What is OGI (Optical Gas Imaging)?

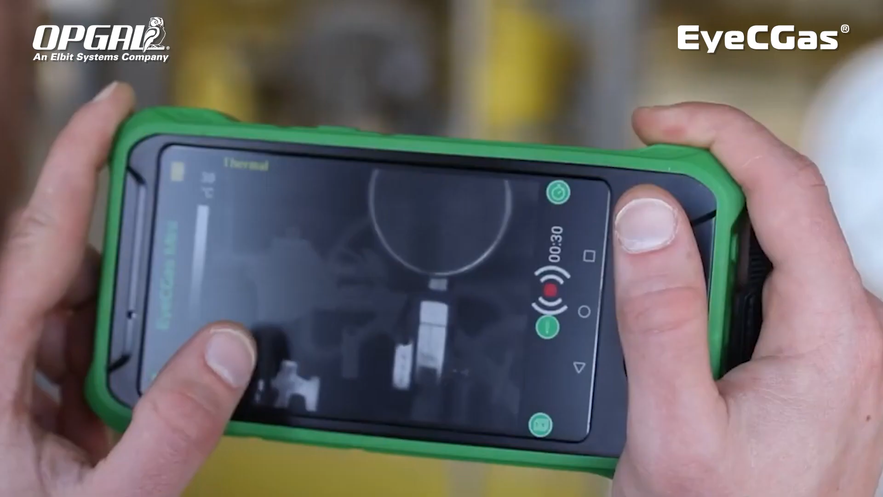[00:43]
is that it's very simple you either see the gas or you don't
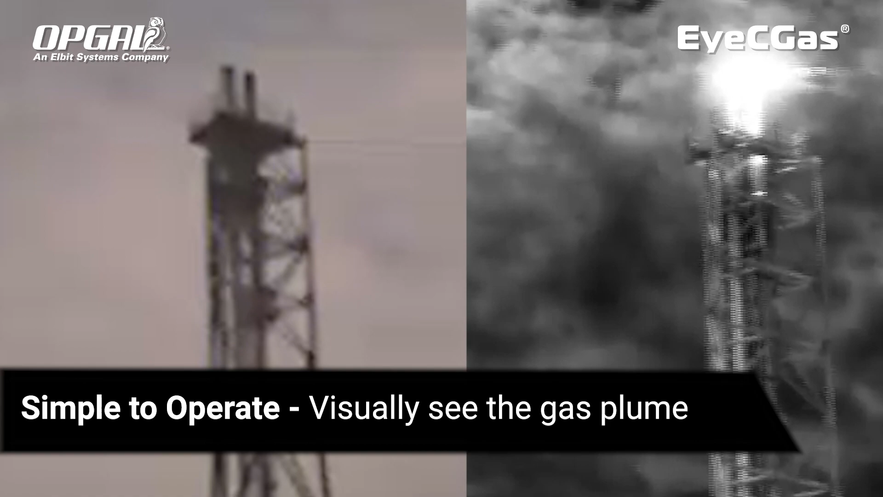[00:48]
see the gas it's very quick you can scan an area very quickly it's safe you can stand from a distance and it's
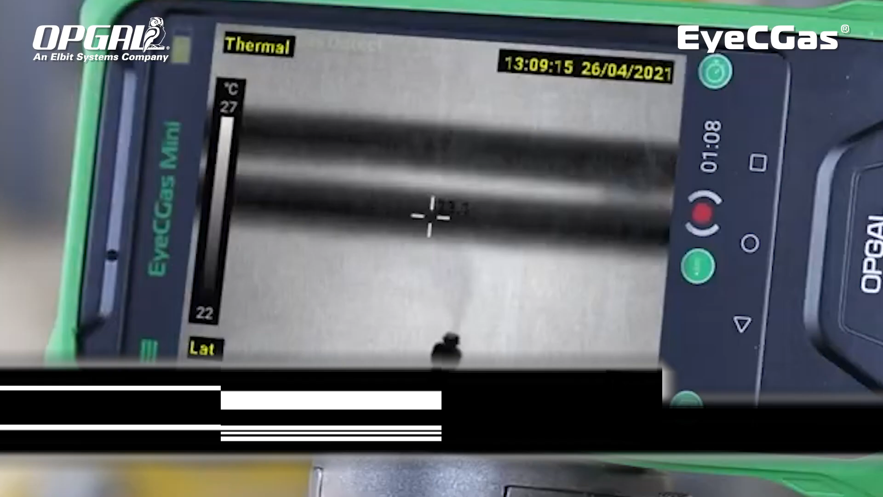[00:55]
On screen: scale top 27°C, scale bottom 22°C
very user-friendly and easy to operate so what is OGI
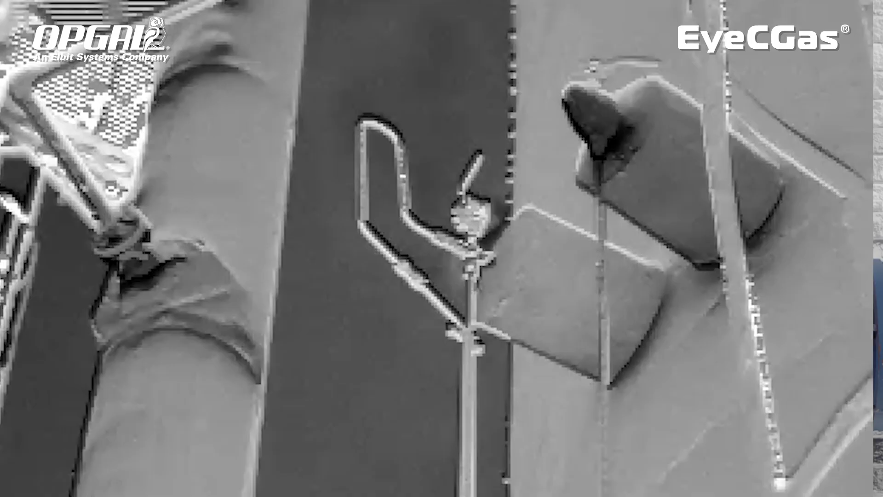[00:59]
optical gas imaging is
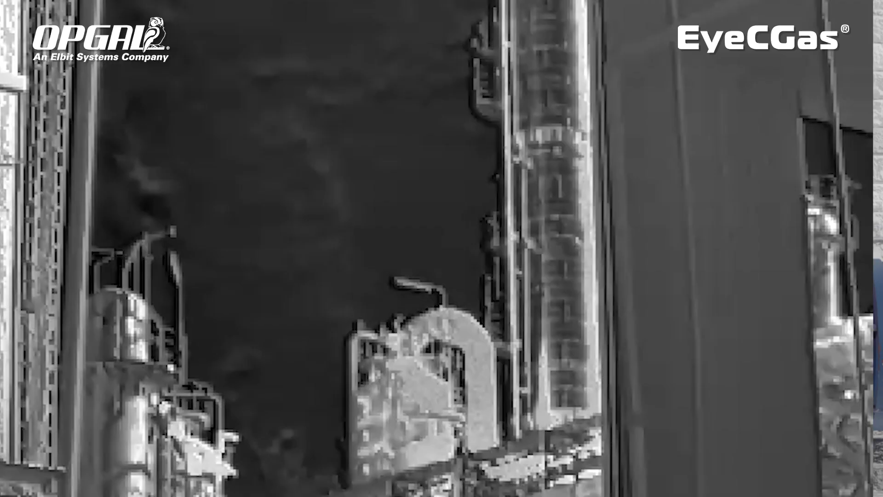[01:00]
a thermal camera also known as infrared cameras which can detect and
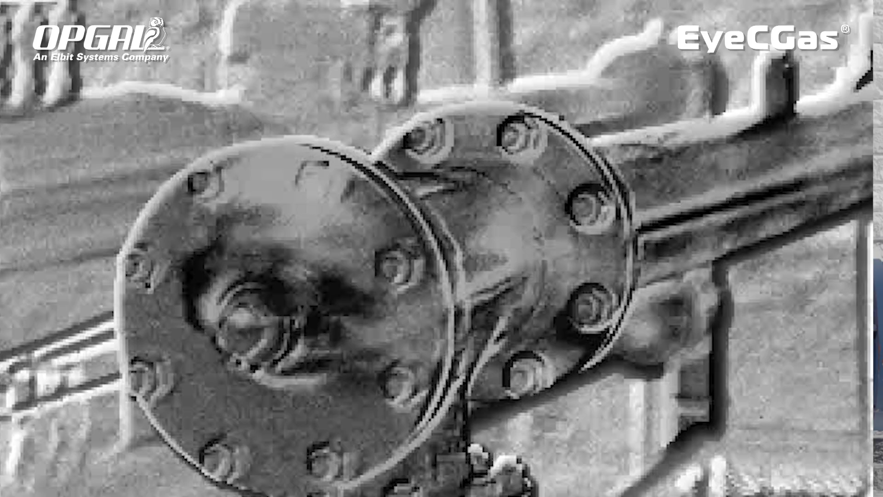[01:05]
visualize gas leaks in the electromagnetic spectrum infrared is divided into three regions you have shortwave midwave and longwave
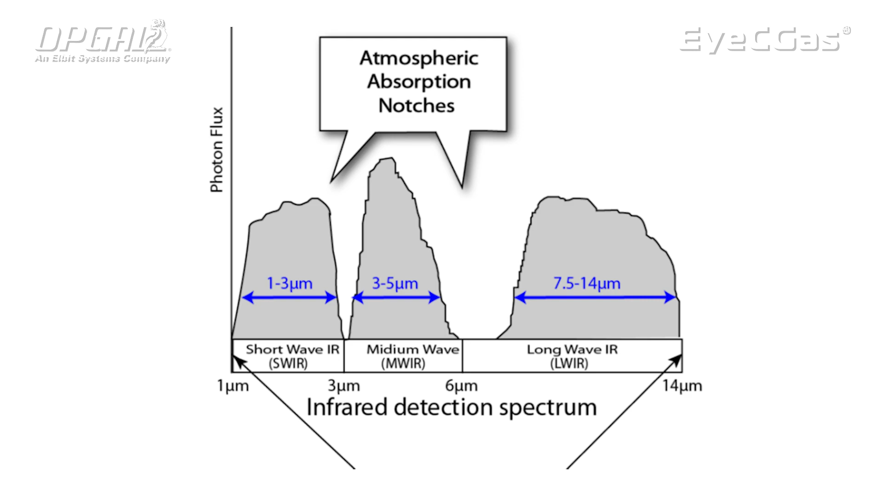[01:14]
there are two types of OGI technologies cooled and uncooled a cooled OGI camera is very
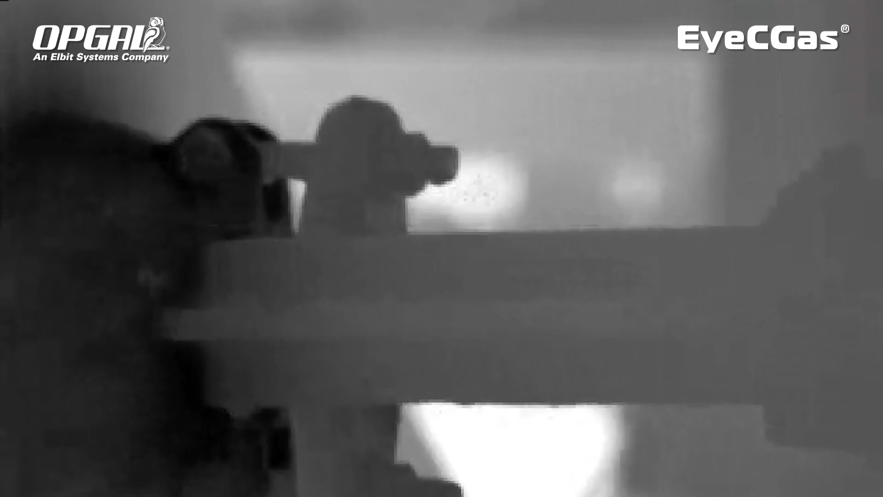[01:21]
sensitive compared to the uncooled camera in the midwave there is a very strong absorption response to gases such as methane hexane